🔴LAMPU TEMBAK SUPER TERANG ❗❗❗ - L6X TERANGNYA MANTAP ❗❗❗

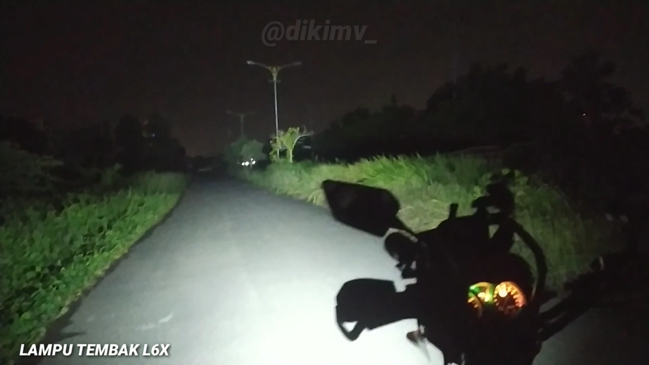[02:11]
Gak ada rekayasa atau edit editan Ini bener-bener L6X Satu pasang Warnanya putih pekat Bener-bener terang ya bosku
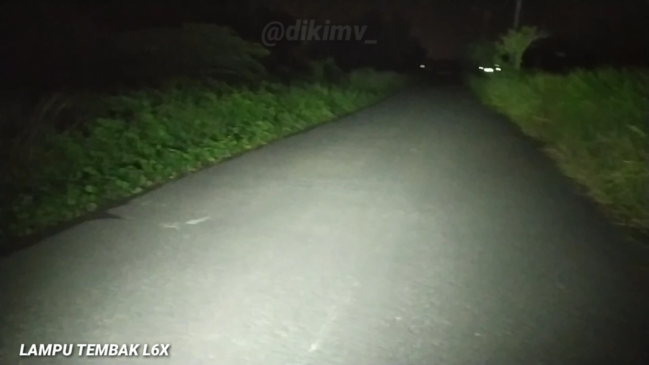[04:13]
Tuh Terang banget bosku ya Tanpa edit-edit ini Kalau kalian suka video ini jangan lupa bosku ya Di like, komen, dan subscribe-nya bosku Kalau kalian punya saran juga ataupun kritik boleh Ditulis di kolom komen Sebagai Peraksi buat dikematan vlog Biar channelnya makin maju dan berkembang Ini posisi untuk di kokpit Atas Sinannya bukan kaleng-kaleng bosku Yakin lah ini harganya 300 ribuan cuman Tapi Untuk kualitasnya terang banget Siap dibawa touring guys Thank you